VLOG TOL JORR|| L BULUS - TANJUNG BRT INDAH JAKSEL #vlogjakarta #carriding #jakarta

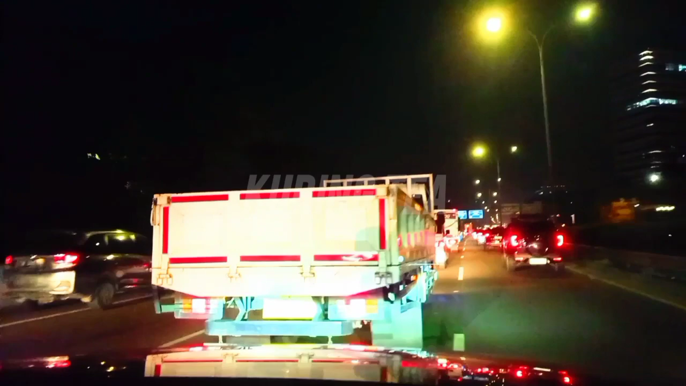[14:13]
Oke teman-teman ya, ini saya sudah mendekati pintu keluar atau get out Pasar Minggu Depok Lenteng Agung ya. Terima kasih buat teman-teman yang sudah menonton dengan full durasi.